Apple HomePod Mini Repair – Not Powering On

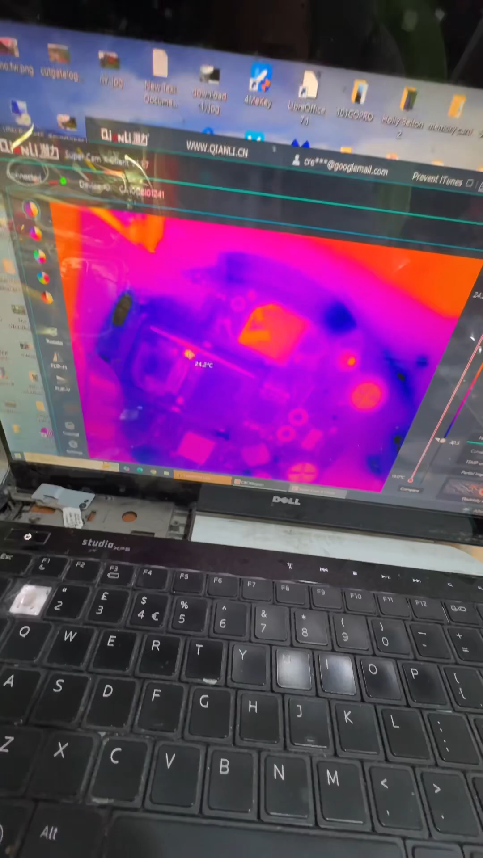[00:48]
looking out on the thermals uh
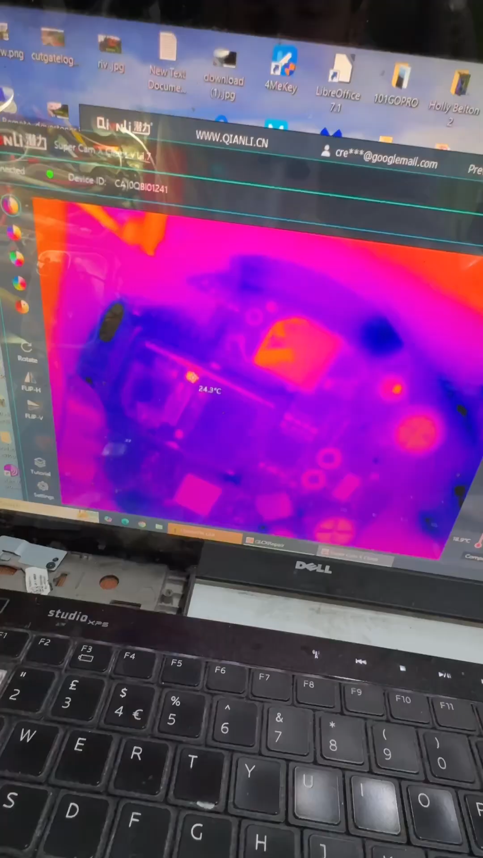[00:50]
On screen: spot 24.3°C
we might actually have a shorter capacitor here possibly hold
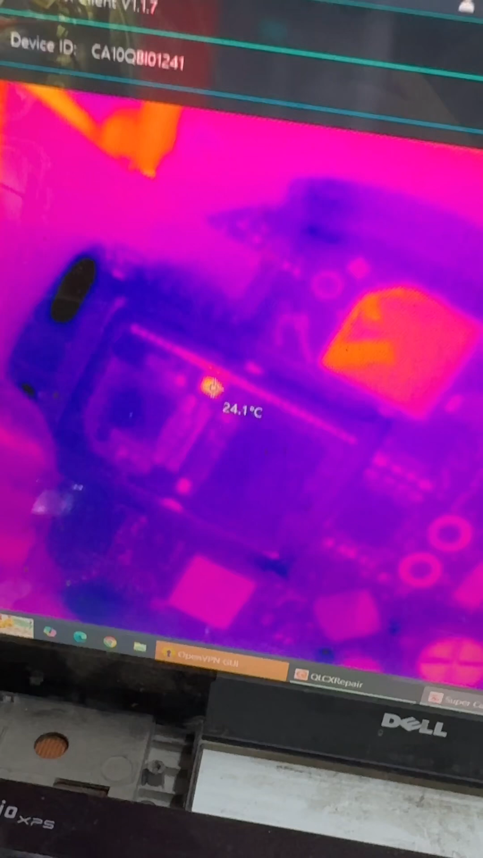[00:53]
On screen: spot 24.1°C
on let's see all i can see see that it's there
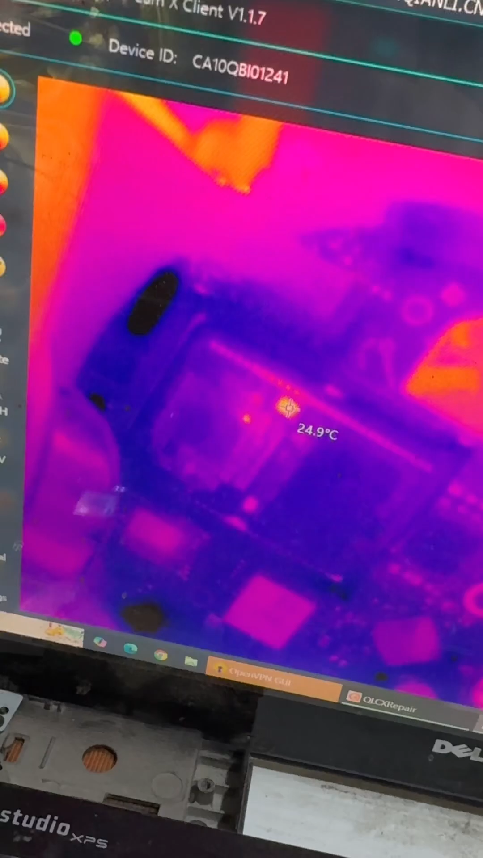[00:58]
On screen: spot 24.9°C
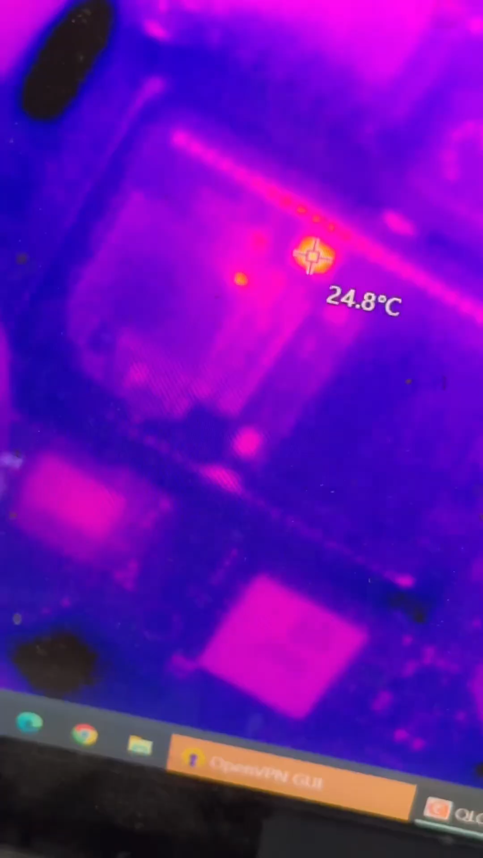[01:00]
On screen: spot 24.8°C
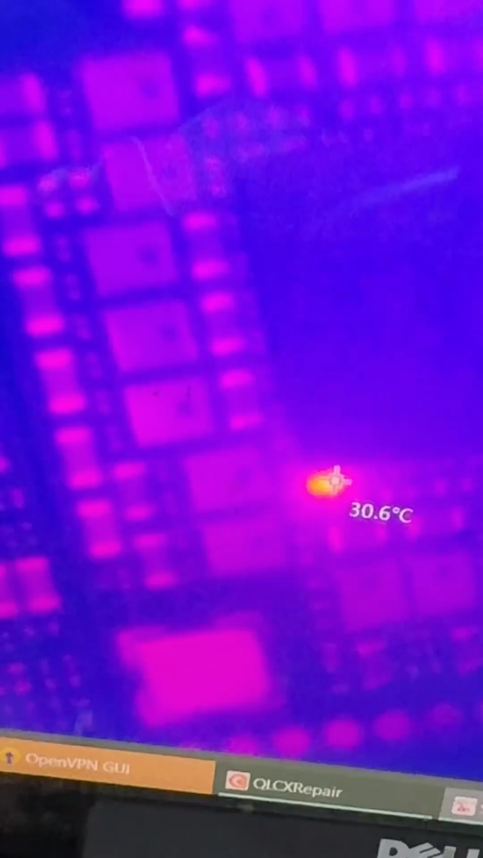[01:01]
On screen: spot 30.6°C
that looks like a shorter cap to me right it's gonna find that on the board now
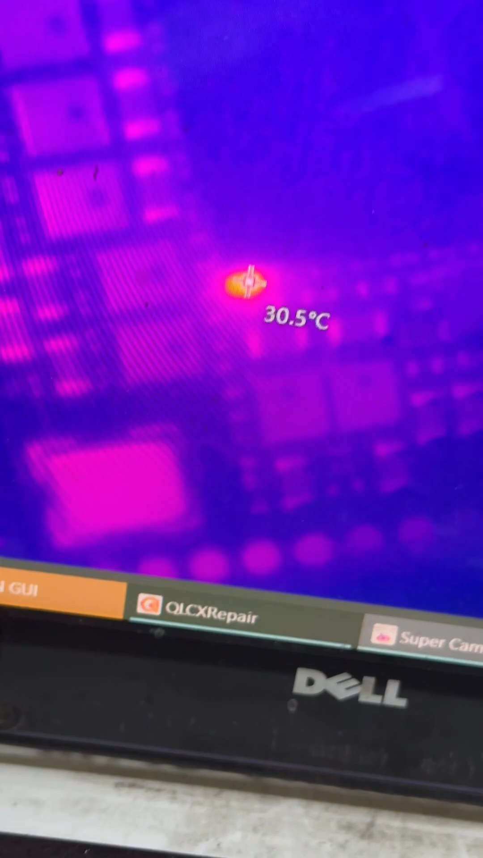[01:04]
On screen: spot 30.5°C
right i think it's pretty obvious looking at this it's the one with the hole in just there that looks a bit dodgy at one end i think that's shorted by the look of it
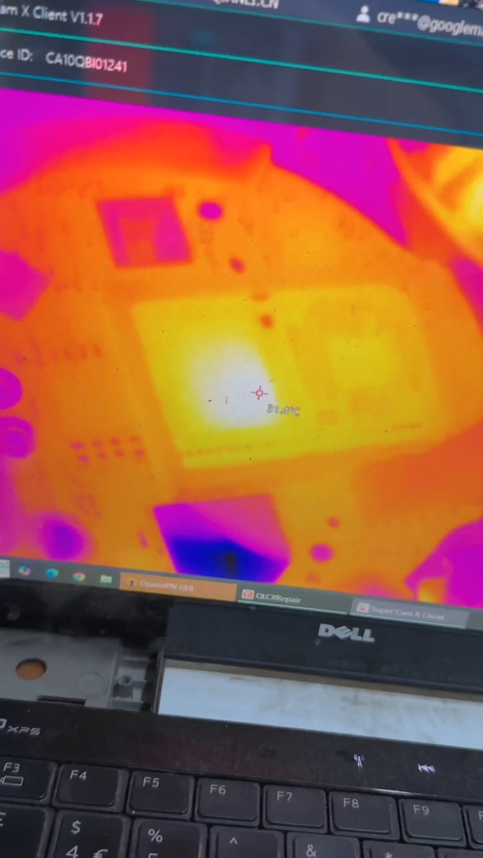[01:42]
right so under the thermals we've got the uh nan showing some heat so something's going on with it now i